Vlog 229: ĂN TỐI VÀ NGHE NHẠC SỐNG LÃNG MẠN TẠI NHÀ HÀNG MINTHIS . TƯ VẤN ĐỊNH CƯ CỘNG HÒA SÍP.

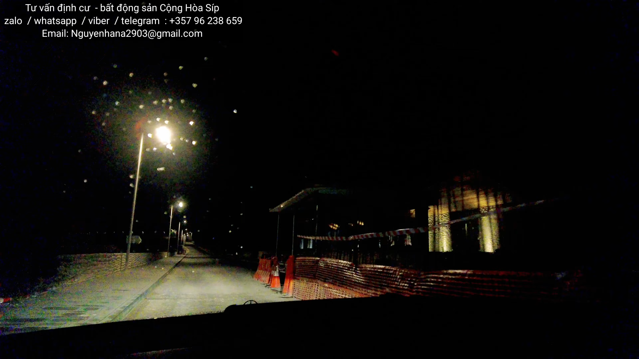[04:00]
Yeah, you think so? Oh my god. Unbelievable. No car.